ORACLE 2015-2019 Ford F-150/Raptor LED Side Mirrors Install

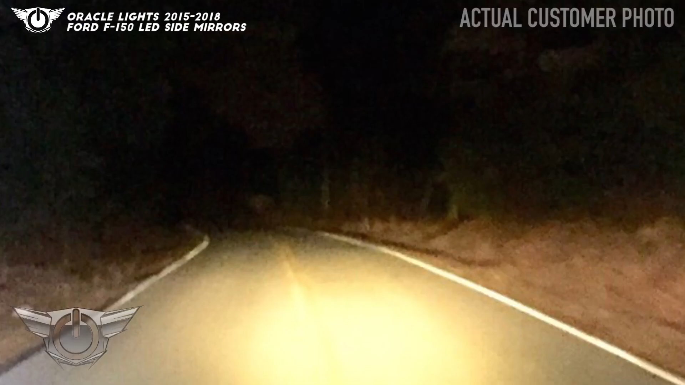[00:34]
to the outside edges of the headlight beam to widen the driver's fuel division.